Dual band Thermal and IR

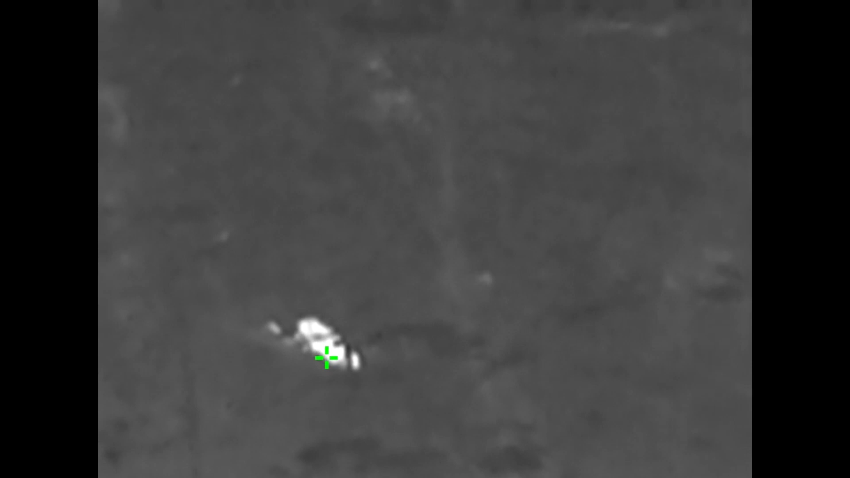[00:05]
No. Is it a possum? No.
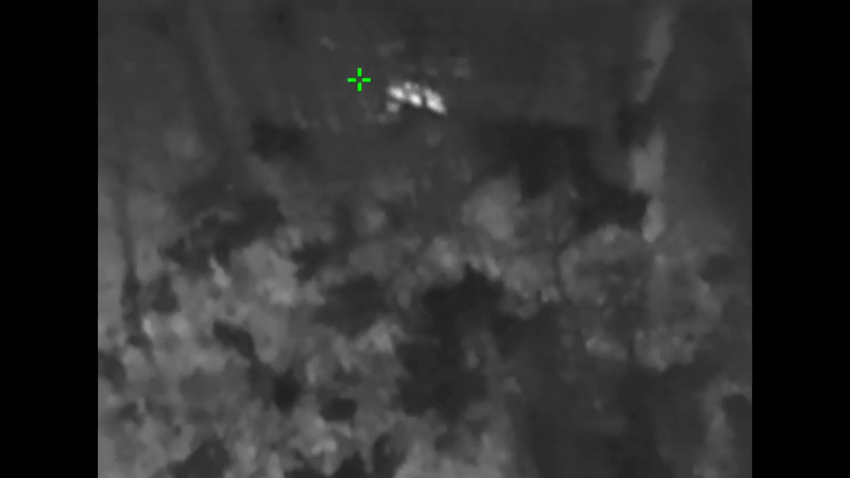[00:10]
Too fast. Looks like it's a rat.
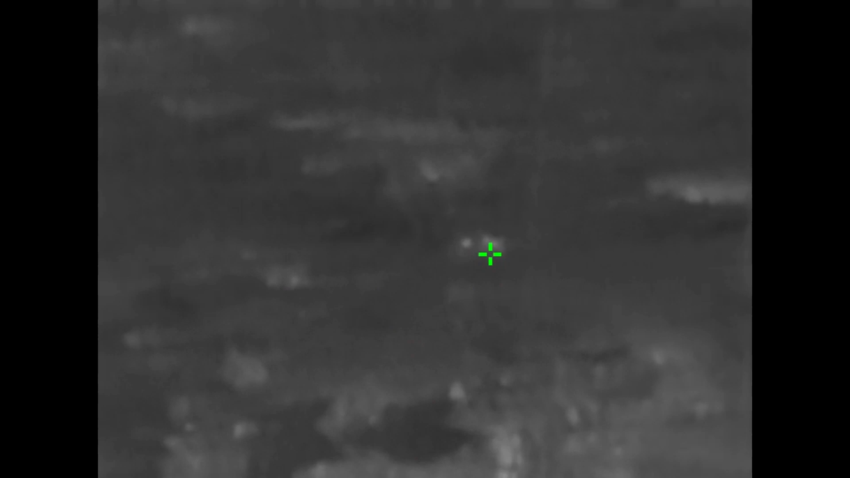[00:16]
Alright. Bye-bye Mr. Rat. Get along now.
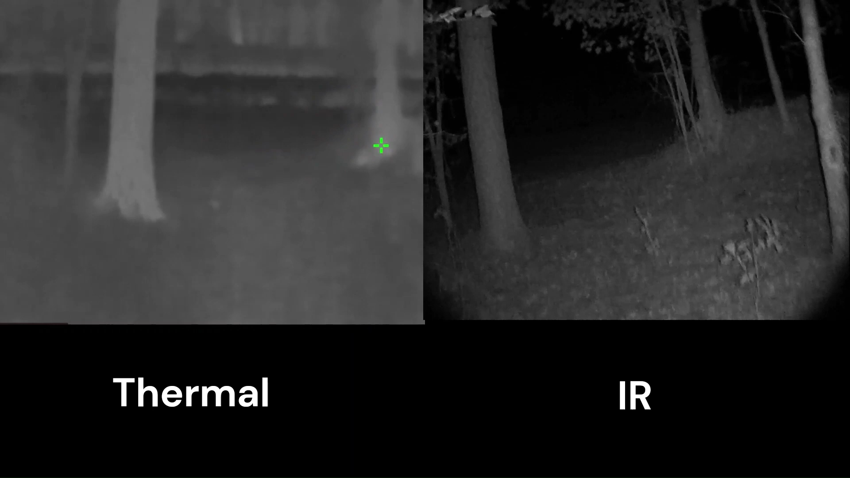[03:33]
All right you can see here I've got the thermal on the left side and the infrared on the right. Walking through this little path here. I'm gonna get up to a creek in a wide open area. The IR is being recorded on a night fox cape. It's a digital device with an illuminator on. So here you can see the deer in the background with the thermal and on the right side you can see the IR where there's a house back there with some lights
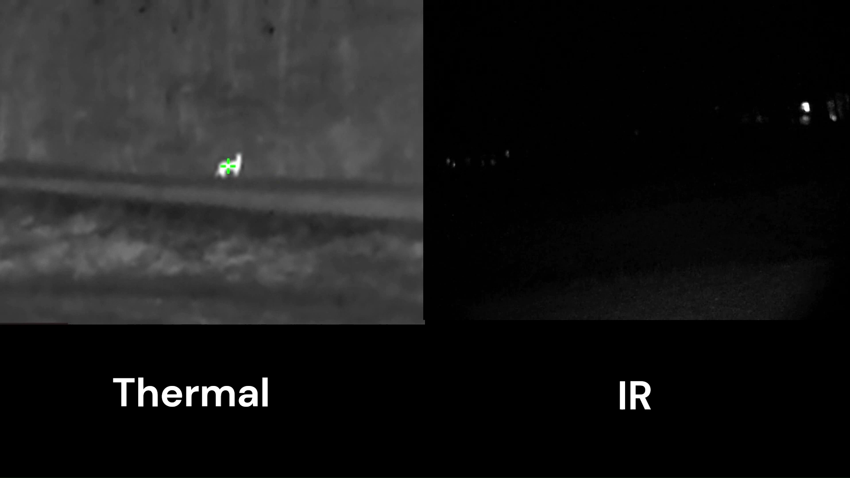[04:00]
and it's easier to see that than it is on the thermal because the house is the same temperature as the background. There goes the deer.
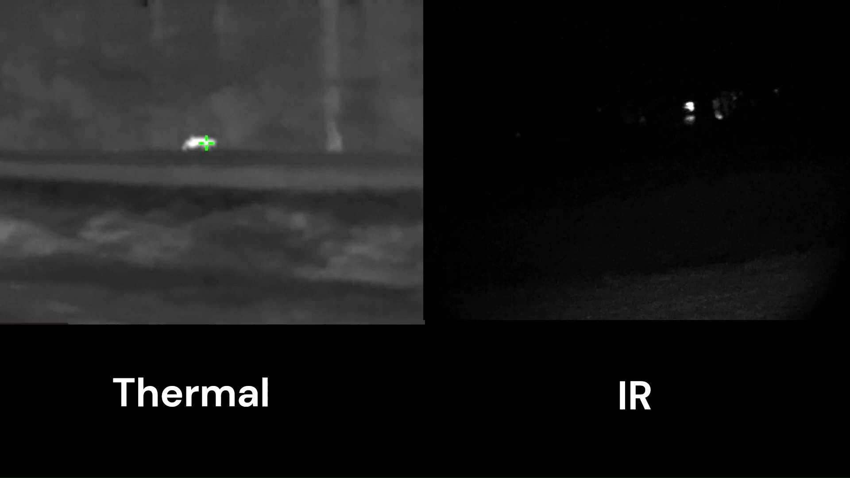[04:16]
And I couldn't even see that deer with my
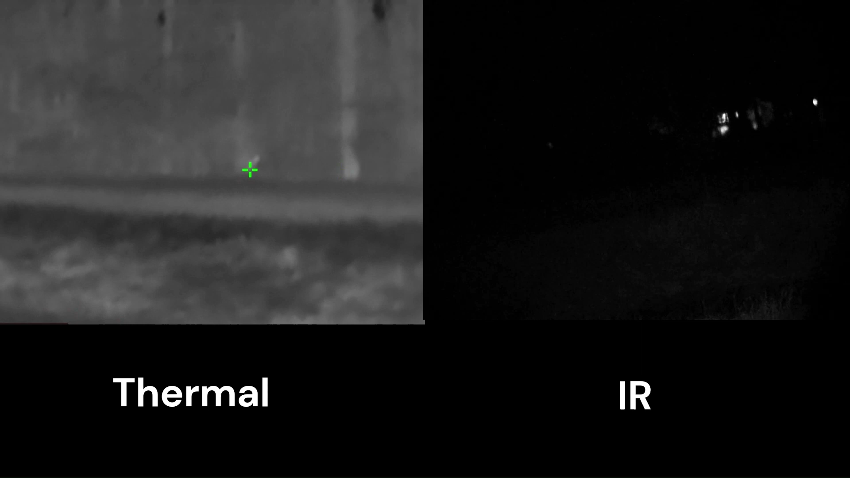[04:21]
real nitrogen binocular. It just blends right in the background. However with thermal you can see them as clear as day.
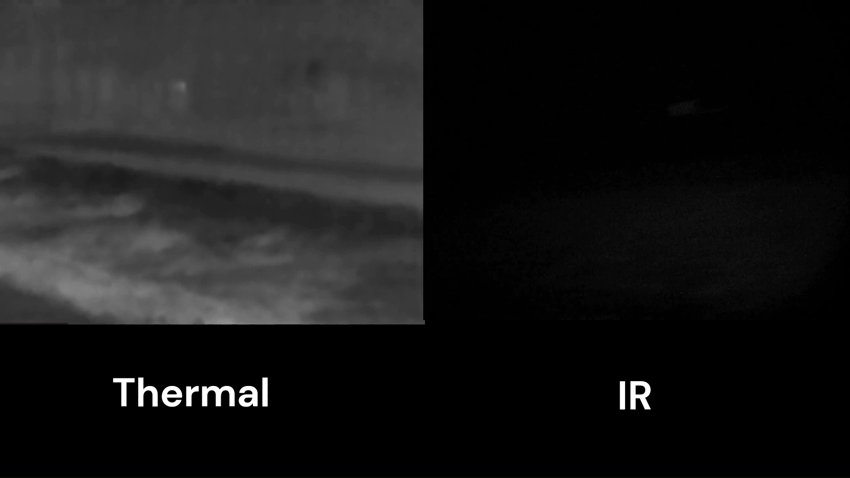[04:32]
There's actually a little creek there on the other side and you can see the roadway. It's a dirt road there. I'm gonna continue up a little ways and get onto a trail. The trail sticks out pretty well because
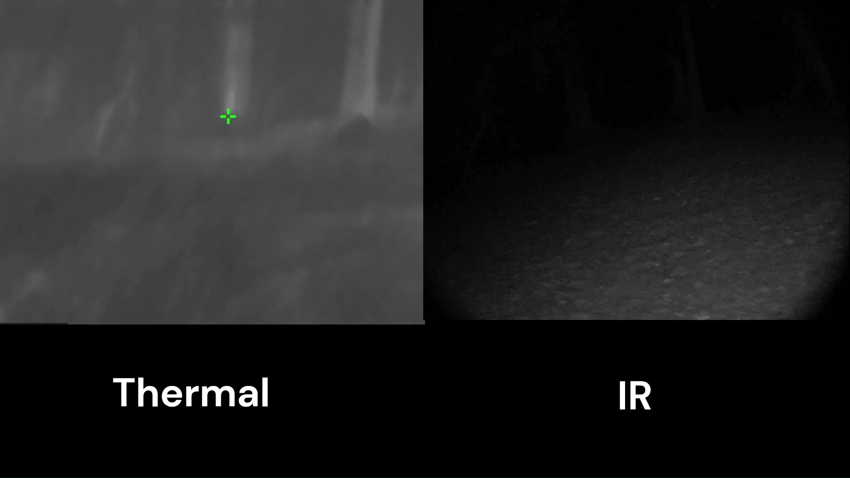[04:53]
of the more worn area. It kind of stays with the heat from the day more than the rest of the foliage.
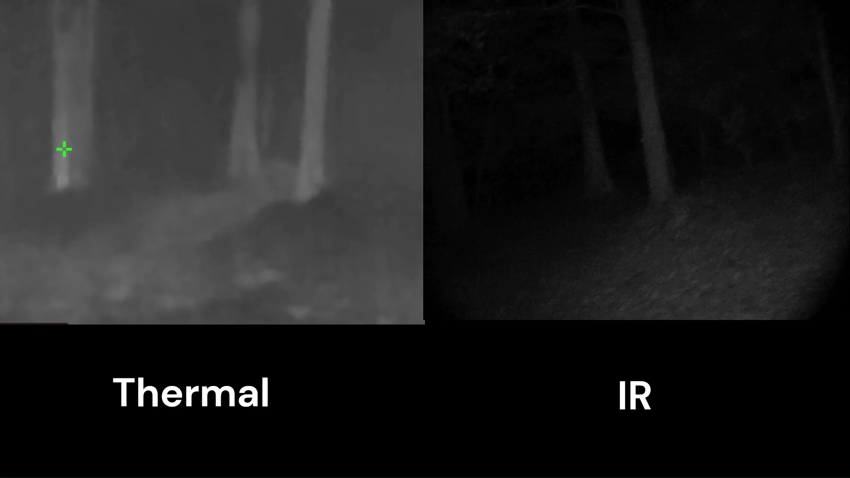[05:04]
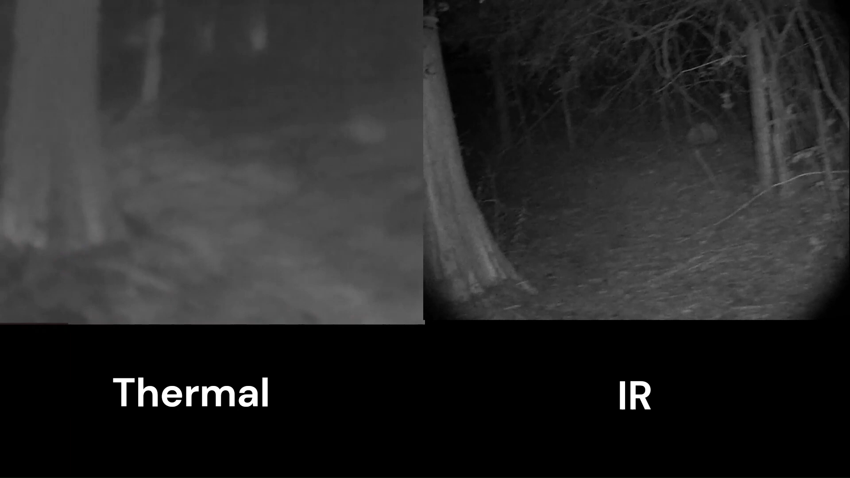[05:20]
There you can really see that tree in the corner where it doesn't show up too well. In the thermal but in the IR it's pretty easy to notice it.
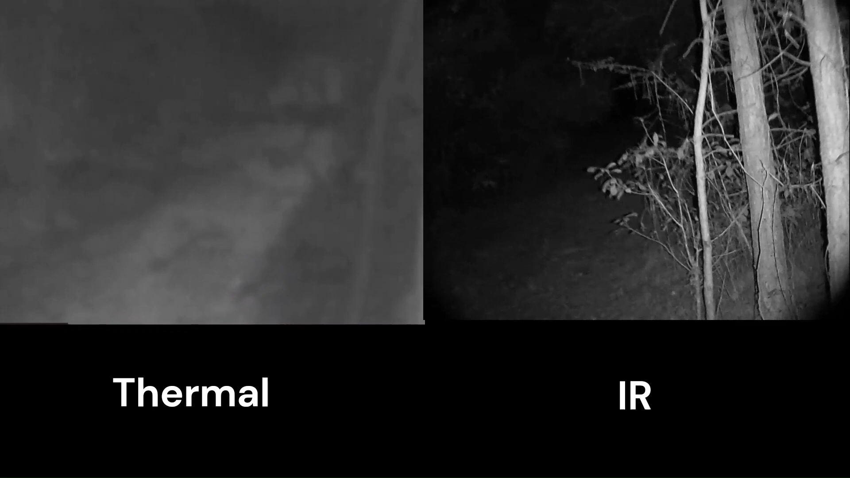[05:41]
Because the IR is using that illuminator you get a lot of reflection back so you can't see too far beyond that. If you were to use a regular light disciplined monocle you could cut right through those leaves and see beyond them. The thermal is pretty limited there but you can see the trail
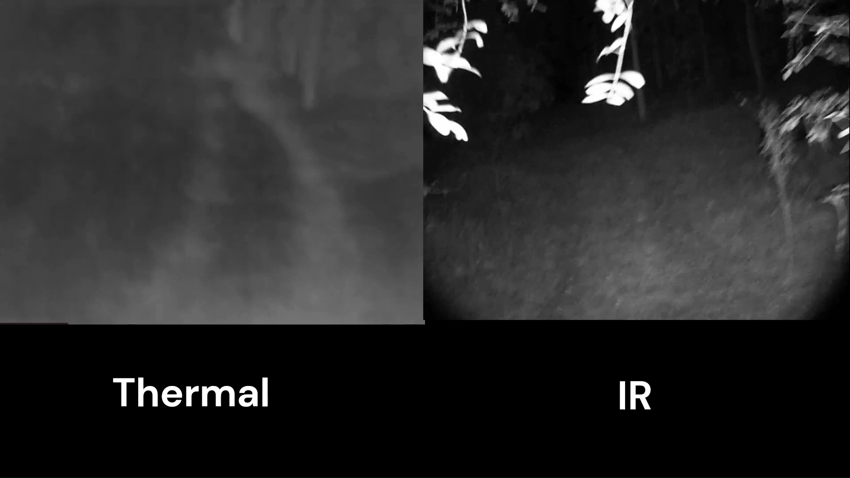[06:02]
markings with the thermal versus on the IR.
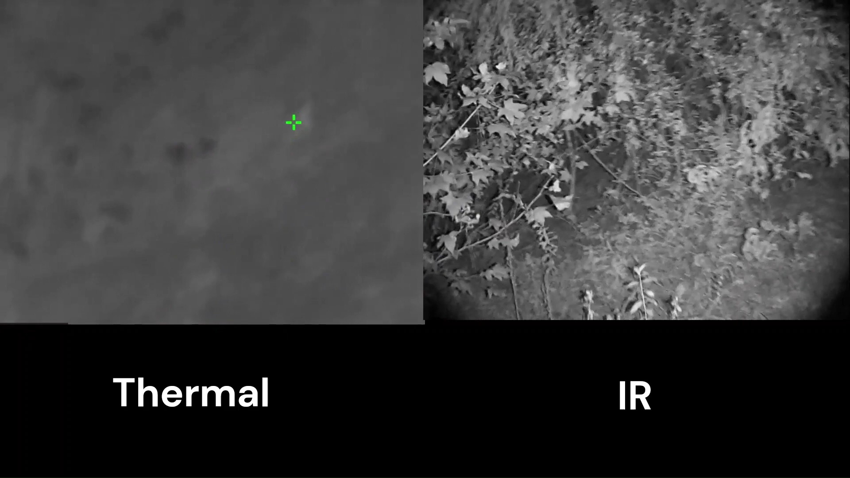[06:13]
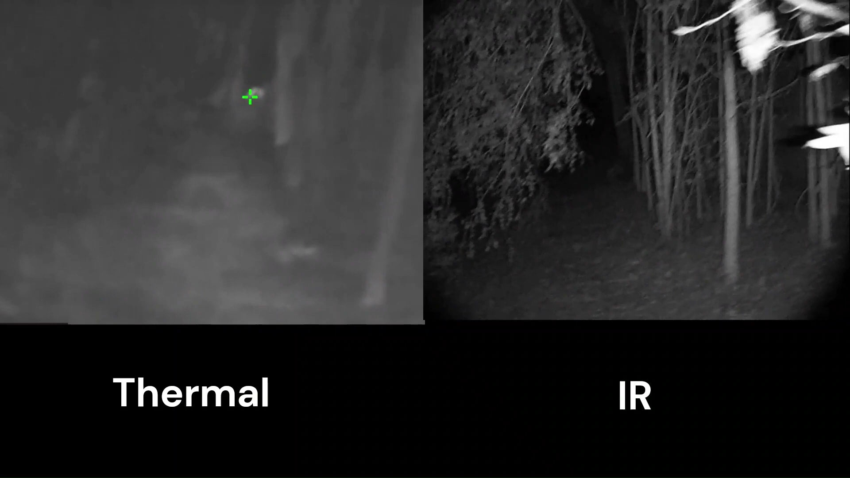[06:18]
It's about as close to real as I can get you on thermal experience with IR on the right and thermal on the left.